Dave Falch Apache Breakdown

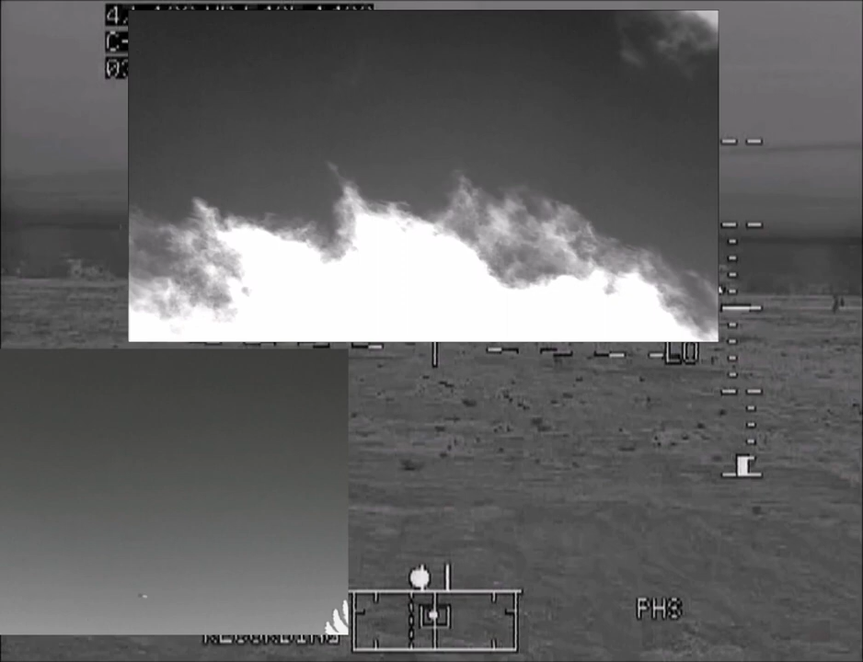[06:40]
Let's take a real good look at the bugs in infrared. The videos shown on top are at normal speed and the videos shown on bottom are at 1 3rd speed. I think it's easy to see from the chaotic nature and random speeds of bugs that these don't fit the description of the UAPs.
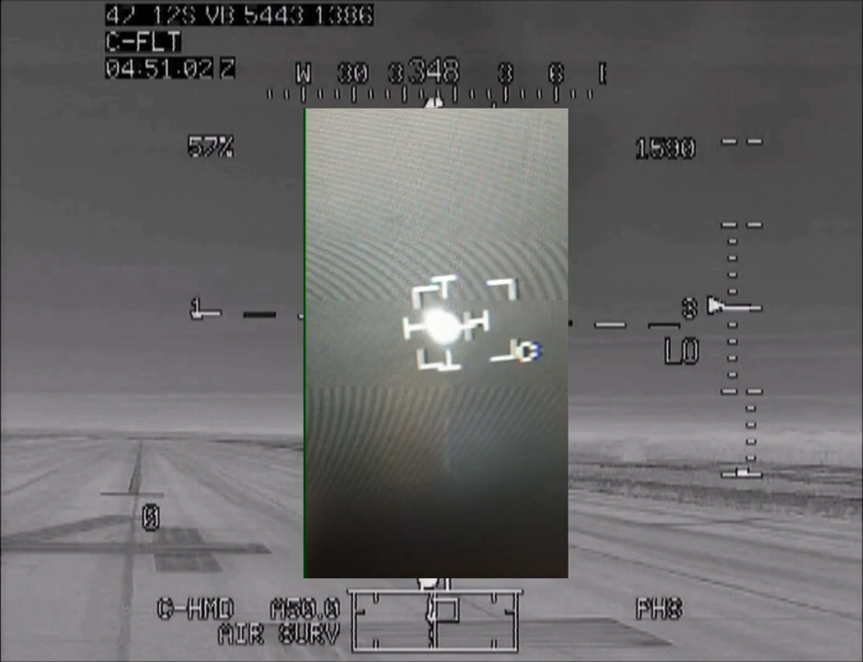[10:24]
Maybe they're just bound together by ribbon and just floating along. Not a bad thought, but unrealistic.
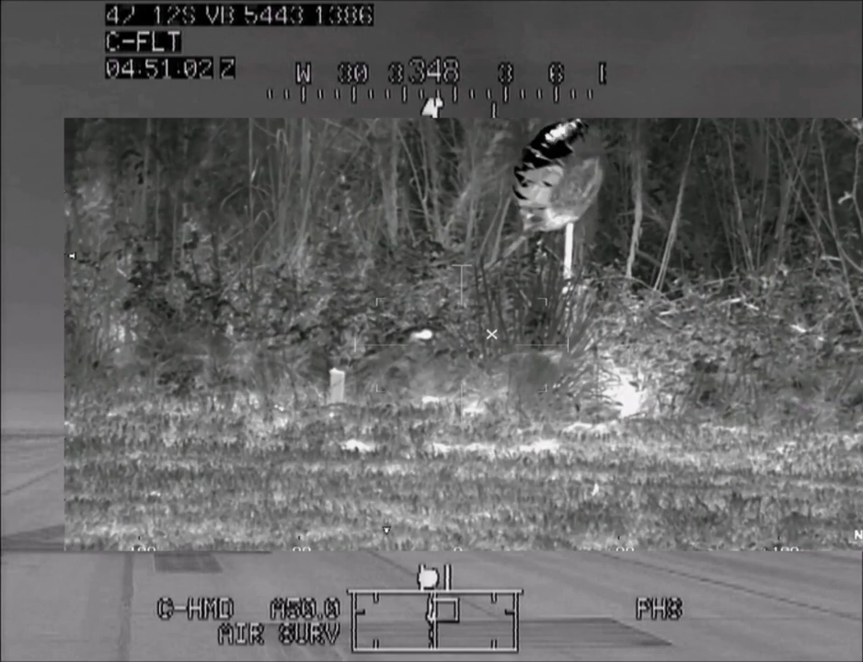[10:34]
The most common balloons are made from latex or mylar. Latex balloons are the typical party balloons you would buy in a bag.
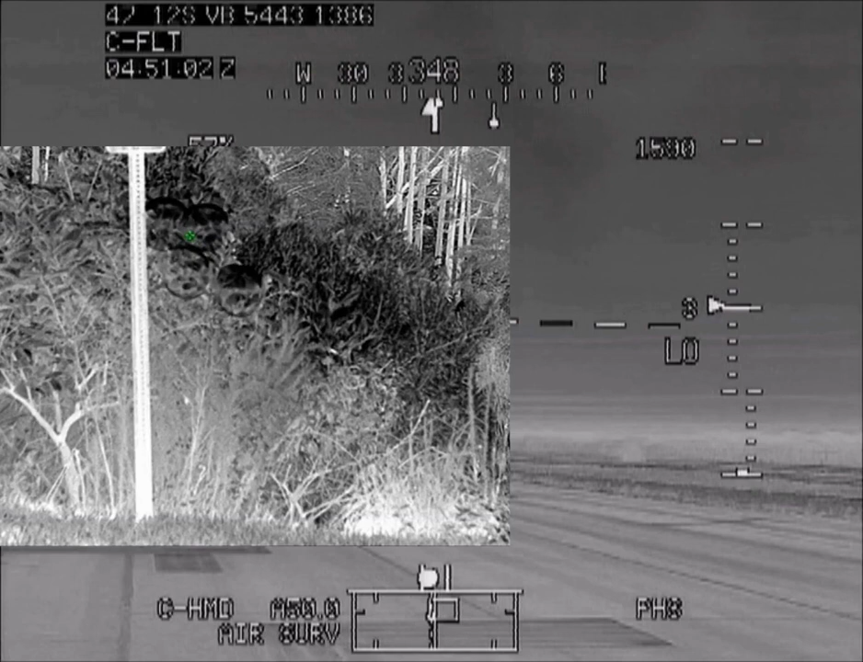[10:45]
Latex balloons are mostly transparent in infrared, both mid-wave and long-wave.
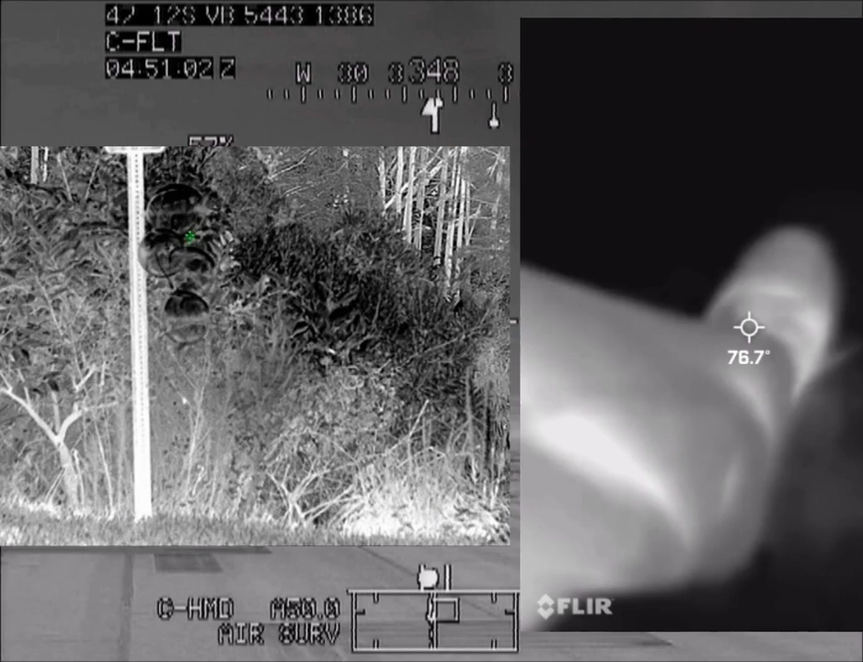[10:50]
They would not appear as the three heat signatures shown and would certainly not be mistaken for aircraft.
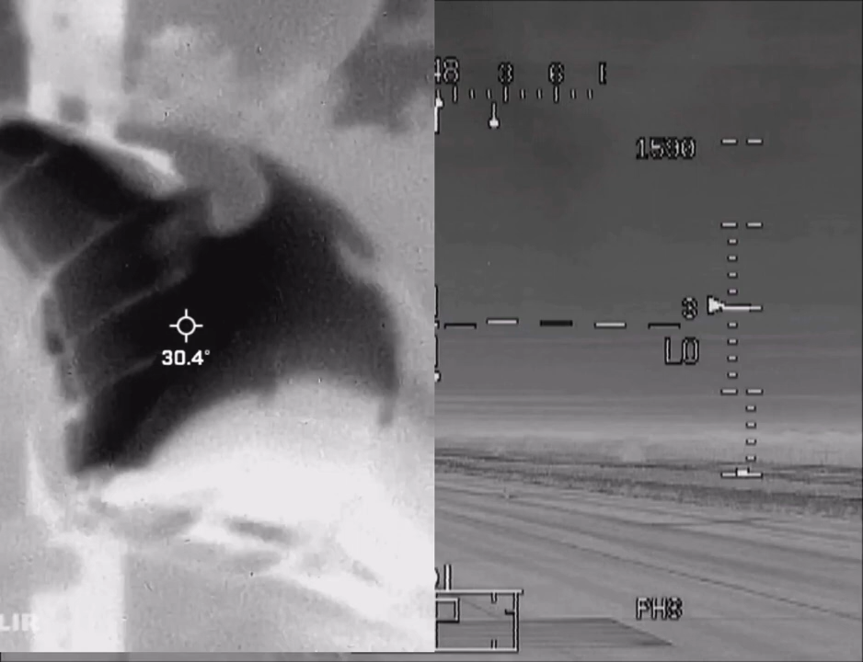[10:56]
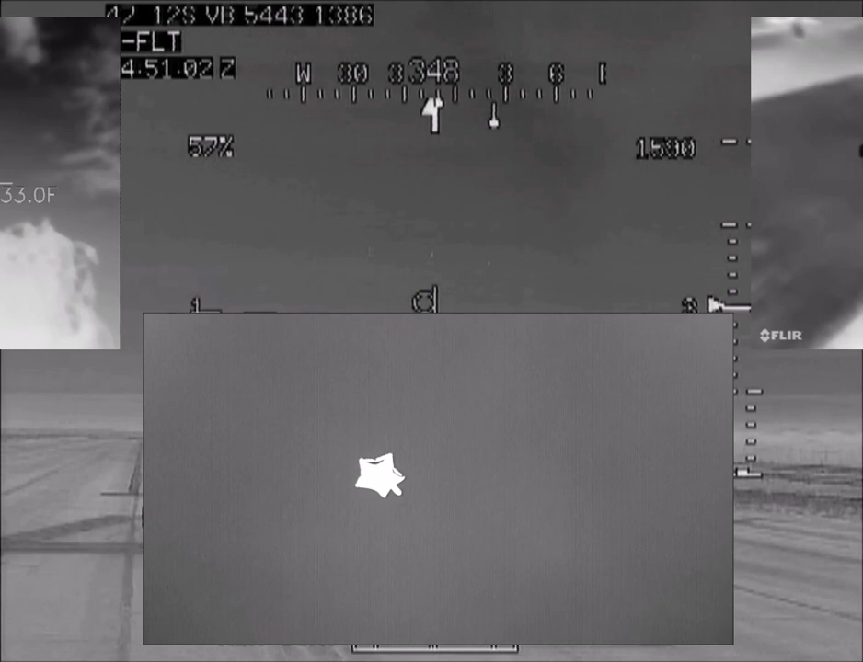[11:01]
Mylar balloons are mostly reflective and would not show a uniform thermal signature. At night, they would show both the cold of the sky and the heat from the ground as they tumbled.
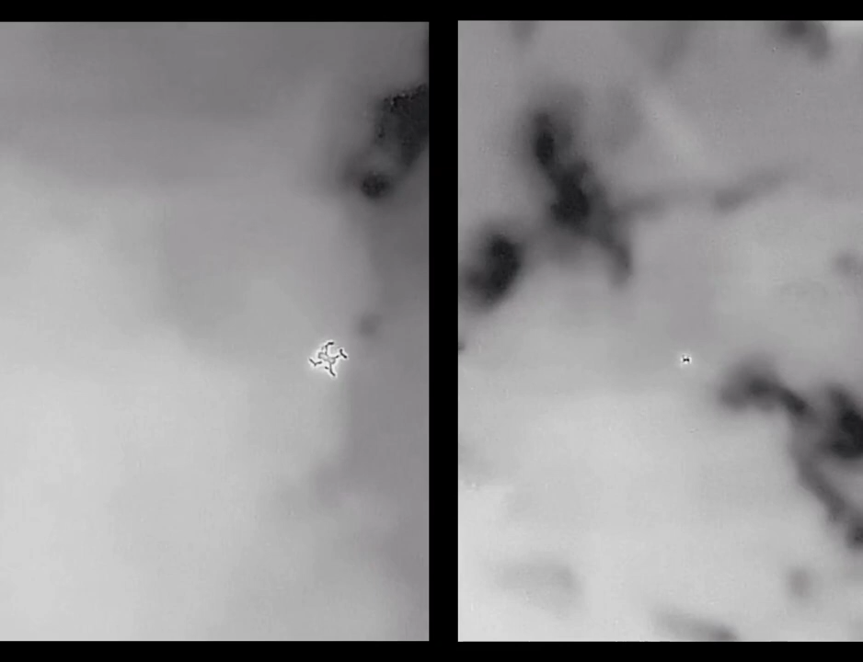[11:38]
Two, there doesn't seem to be any reason for these erratic maneuvers.
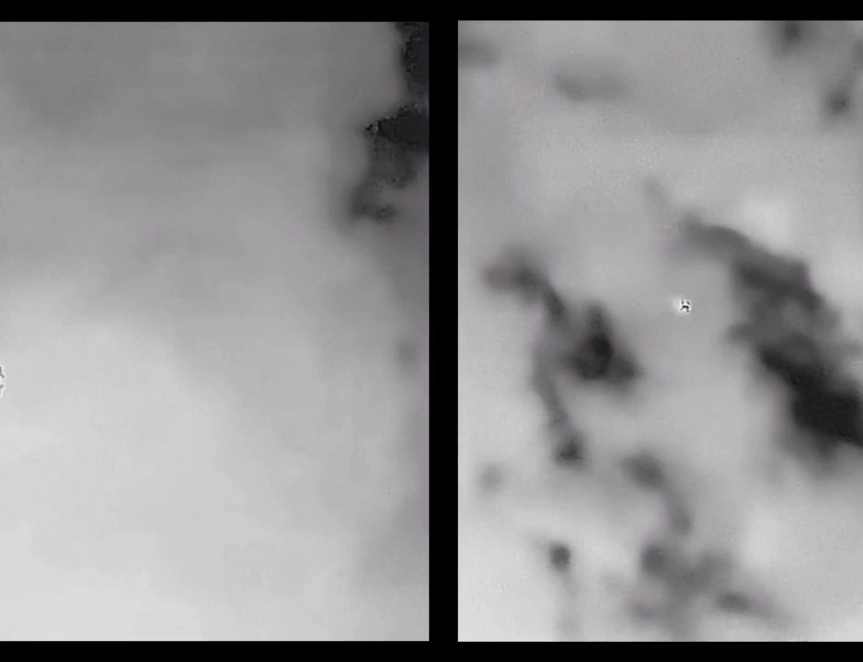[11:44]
Three, the thermal signatures do not indicate that these three objects could possibly be drones.